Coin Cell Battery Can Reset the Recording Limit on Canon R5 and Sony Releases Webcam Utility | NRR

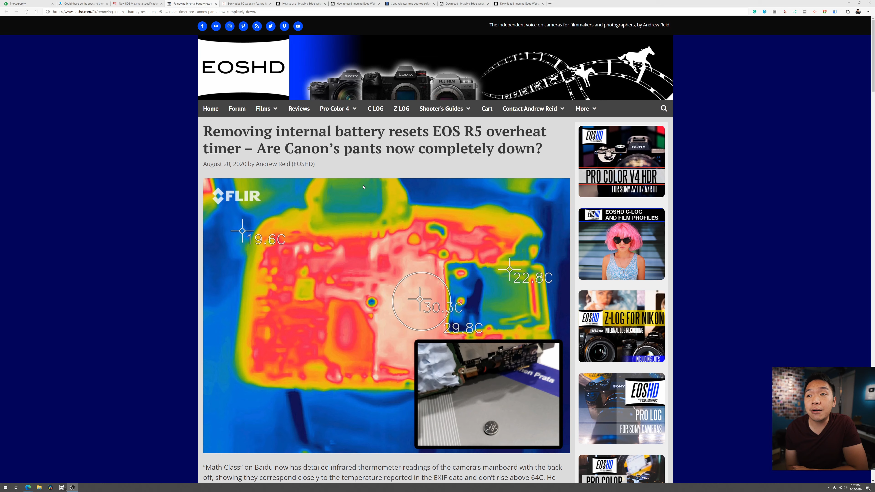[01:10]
So title I'll have it linked down below. Make sure you check it out. Andrew Reid's just been really on fire with this stuff quite literally. Removing the internal battery resets EOS R5 overheat timer and he says our Canon's pants now completely down. Math class on Baidu now has detailed infrared thermometer
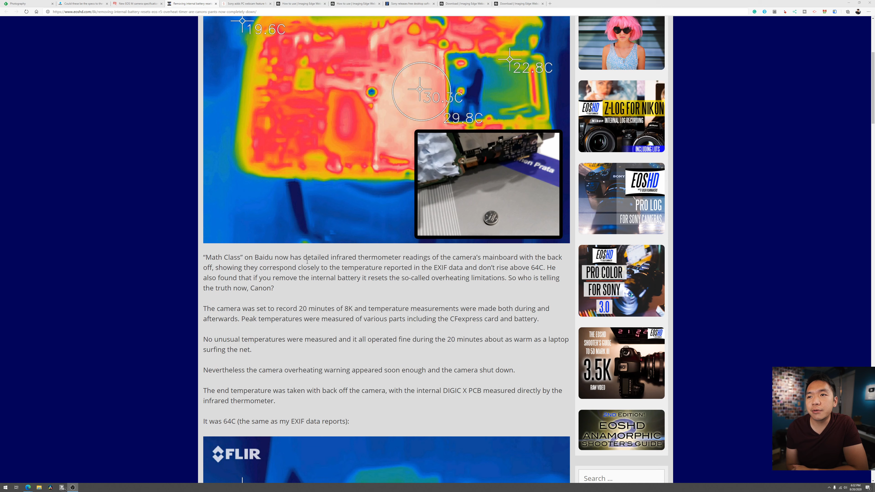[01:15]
readings of the camera's main board with the back off showing they correspond closely to the temperature reported in the EXIF data and don't rise above 64 celsius. He also found that if you remove the internal battery it resets the so-called overheating limitation.
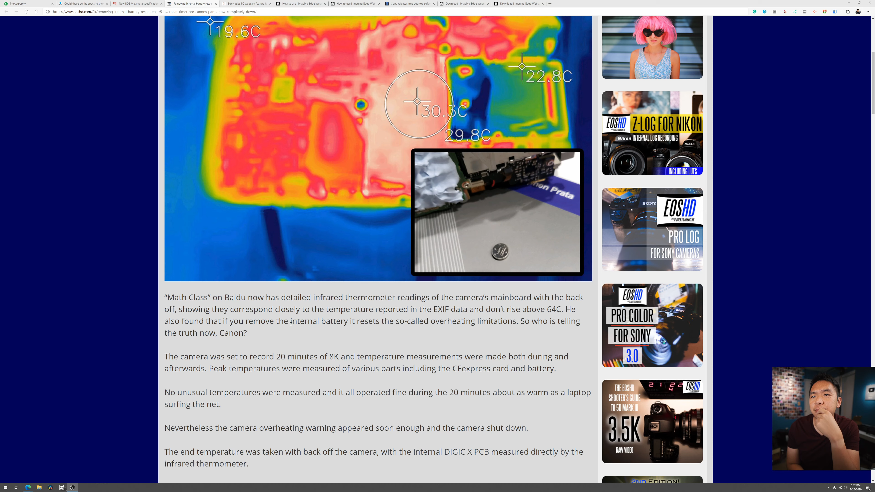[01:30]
So who is telling the truth now Canon? So the the main takeaway from here is that I guess folks in
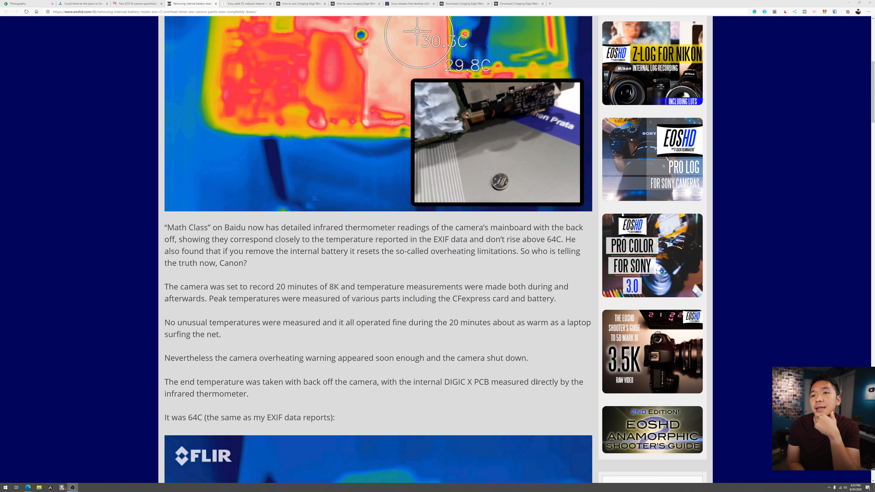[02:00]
The camera was set to record for 20 minutes of 8k and temperature measurements were made both during and afterward. Peak temperatures were measured of various parts including the CF express card and battery.
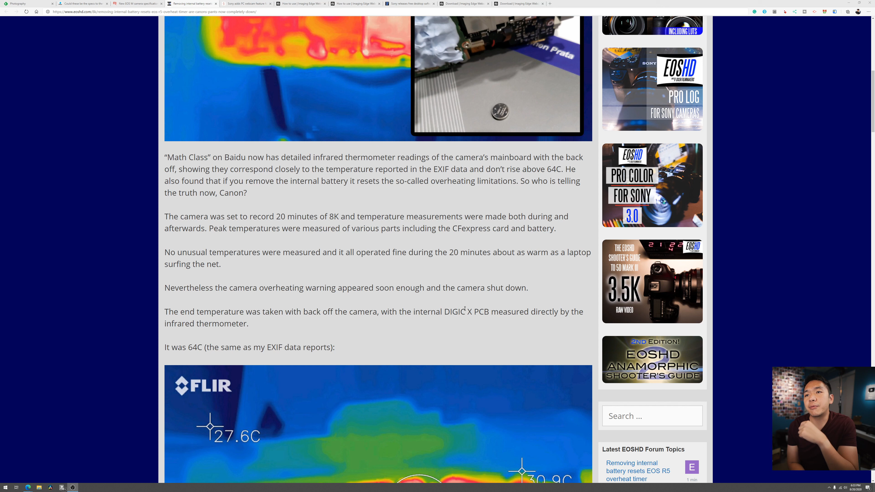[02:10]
No unusual temperatures were measured and it all operated fine during the 20 minute about as warm as a laptop surfing the net. Nevertheless the camera overheating warning appeared soon enough and the camera shut down.
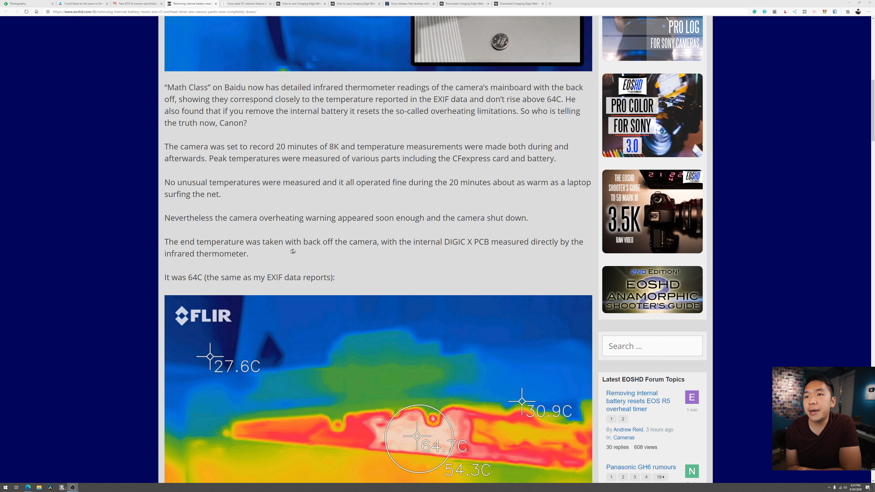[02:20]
The end temperature was taken with the back off of the camera with the internal PCB measured directly by the infrared thermometer, the Digic X. It was 64 degrees celsius the same as the EXIF data reported.
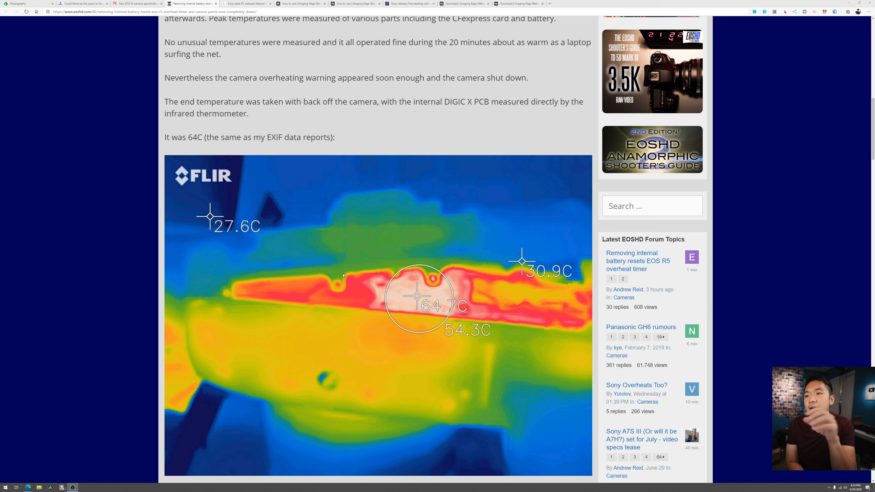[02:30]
So I guess there right after it shut down they went ahead and took a look at it 64 degrees or so in terms of the hot point. Okay after two minutes following an overheating shutdown the temperature of the internal PCB returned back to 30 degrees celsius near ambient. So you can see here it's down to 30 degrees celsius now
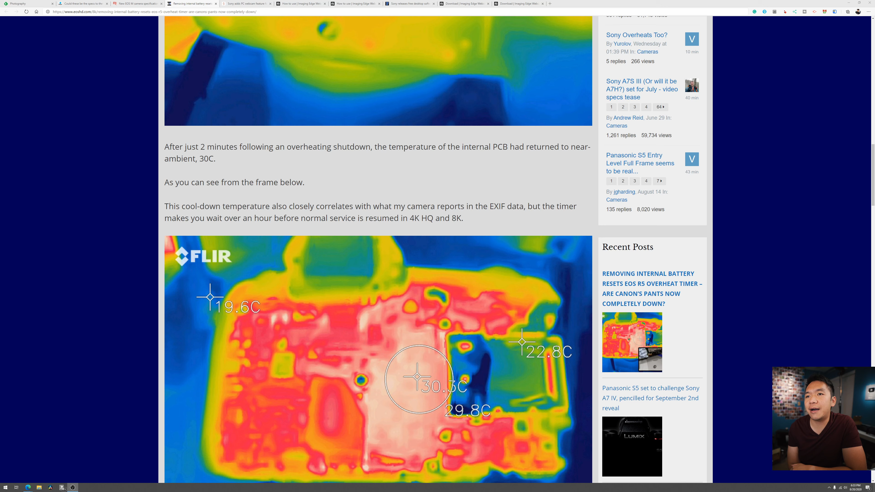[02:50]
after just two minutes um you know wait time. This cool down temperature also closely correlates with what my camera reported in the EXIF data but the timer makes you wait over an hour before
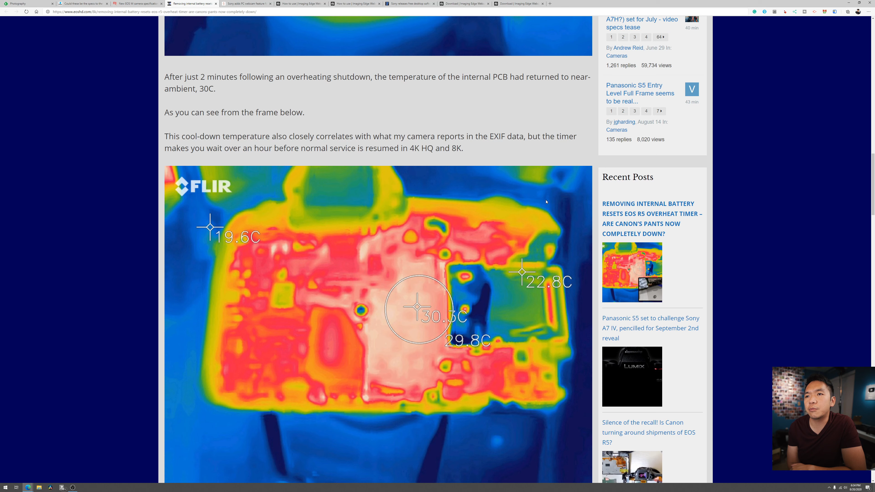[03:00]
normal service is returned in 4k HQ and 8k. After removing an internal well before we get into that see the point being is the camera